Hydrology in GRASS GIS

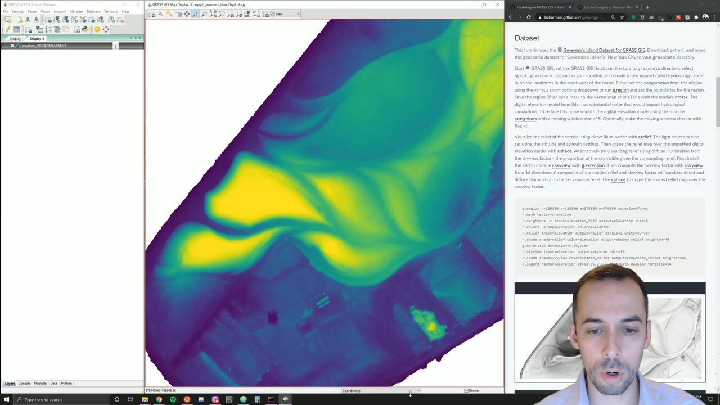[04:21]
I'm going to resize this window
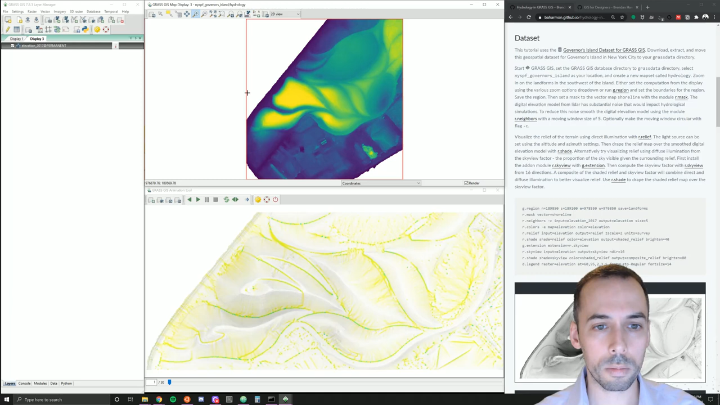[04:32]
and zoom in again. Now this is the study area I want, so I'm going to set the region from my display.
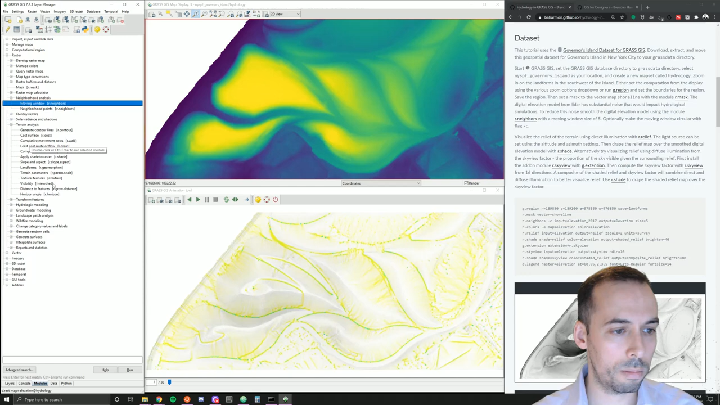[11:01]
And here's our smoothed elevation. To start to see the impact this had, we can run the shaded relief again. So r.relief. This time, our input will be the map called elevation. That's the smoothed elevation I just created with r.relief. Our output, I'll call this relief again.
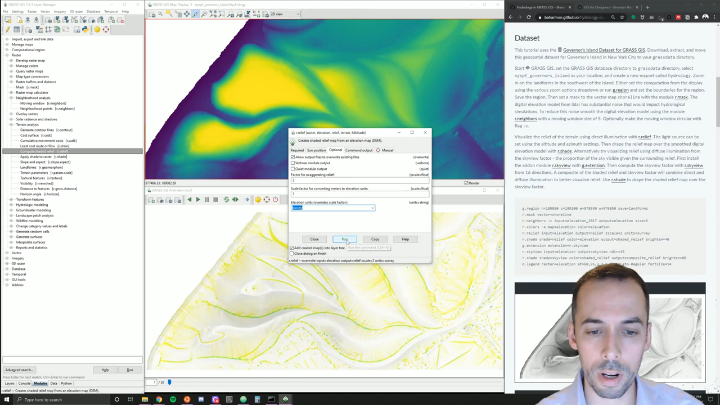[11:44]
I'll use the same setting. So allow overwrite, the z factor of two, and units in survey feed. And you can see it's smooth. I can still notice some of the artifacts of these diagonal lines, but they are blended a little bit into the terrain. We can still see that we've preserved a lot of the detail. So we haven't smoothed it too aggressively. Just enough to help the water flow smoothly.
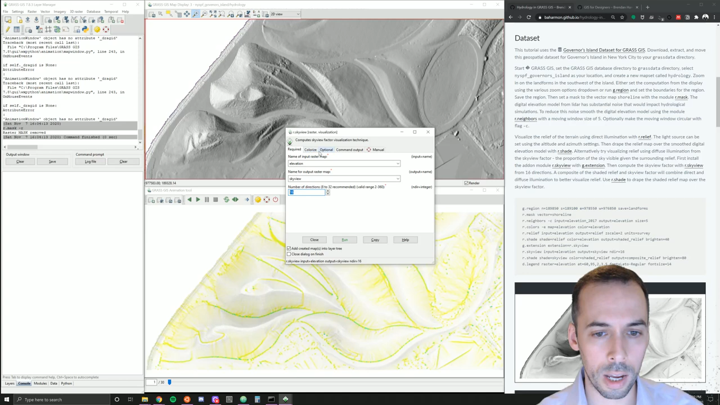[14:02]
the openness of terrain from 16 directions. And that's enough. You can run this. It may take a while. So I'm going to show you the results already. Here's the skyview factor.
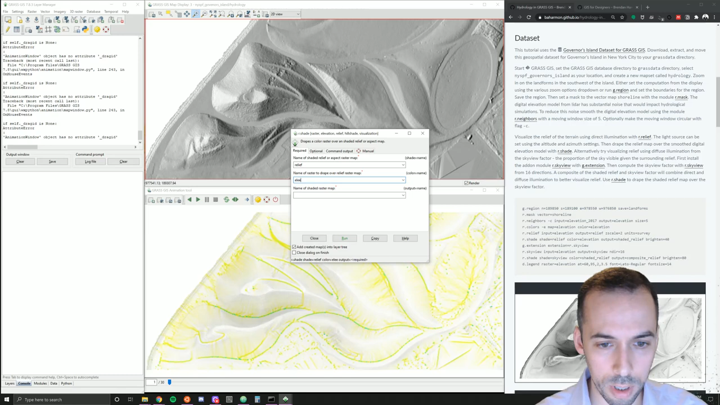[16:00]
over the relief map, we may drape the elevation map. We might just call this something like shaded relief. What that will give us is
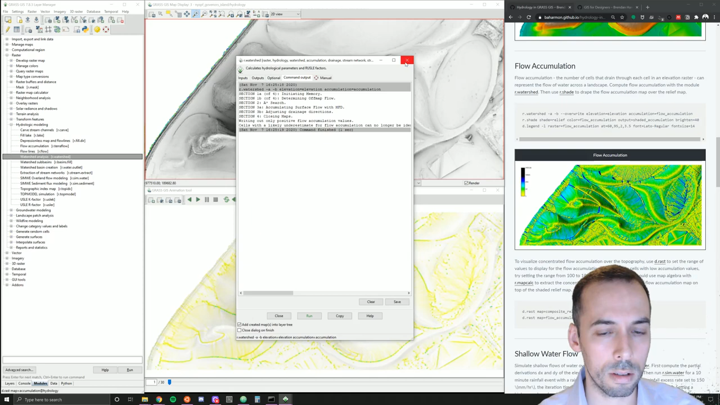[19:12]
use positive flow accumulation and beautify flat areas. We can go ahead and run this and it should compute quickly in this case. And I'll go ahead and add results here. This is starting to show us the accumulation of water across the landscape. We can add a legend for this with d.legend or by going here to add raster legend.
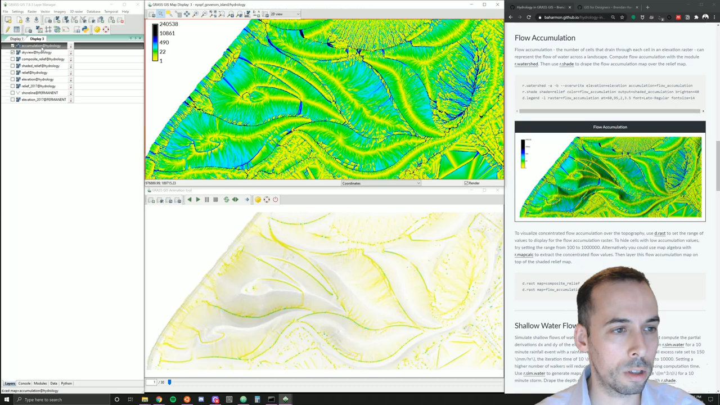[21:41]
So this is where water is likely to flow and start to accumulate. Now, if we want to visualize just the concentrated flow, we can double click on here and pull up d.rast for the accumulation, the flow accumulation map and go to the selection tab. In the selection tab, I'll put a range of values. For example, 100 to a large number,
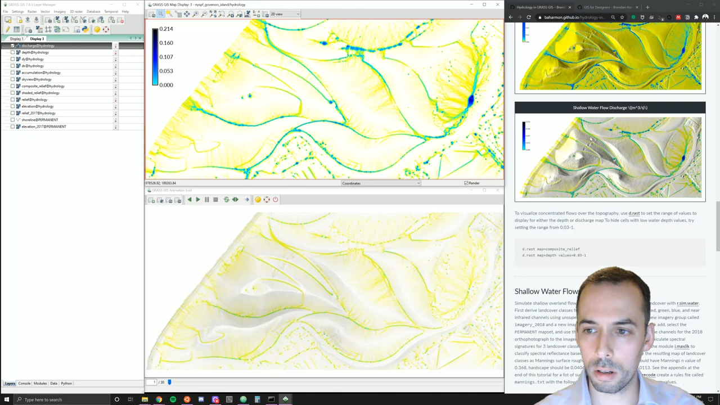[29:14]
So we can see the rate of discharge. Now. Let's put this as a shaded relief map using r.shade. So under modules, terrain analysis, raster, terrain analysis. Apply shade to raster, r.shade. We can use the depth map over either the relief map or the sky view map
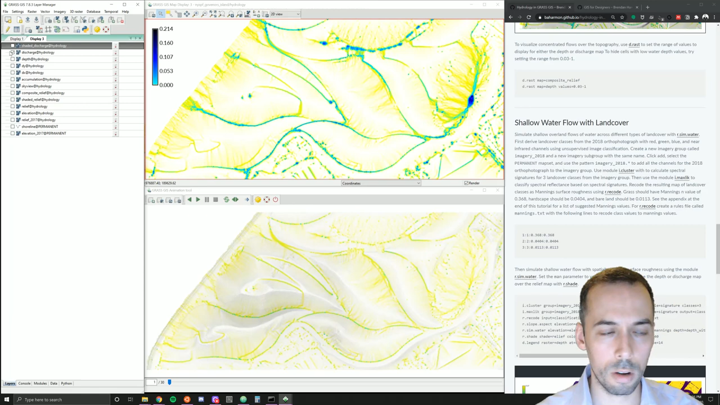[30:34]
So this is an overlay of the discharge and the relief. We used a constant Manning's factor. That's a constant surface roughness.
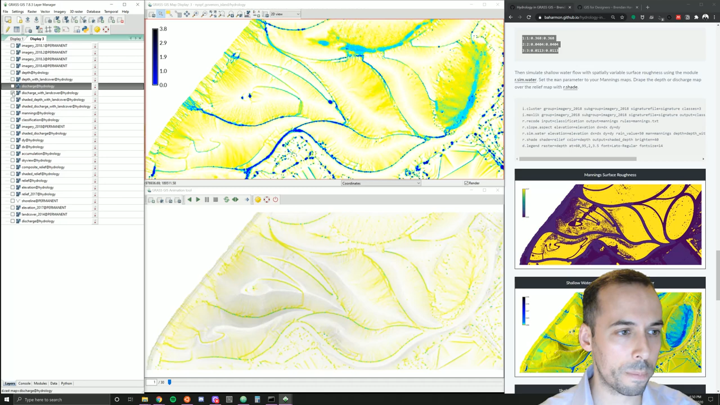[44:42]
higher discharge along the pathways. And that's bringing the water to collect in the lawn here for example. Now if we want to animate this and start to understand how the water is moving through time we can do this with r.sim.water.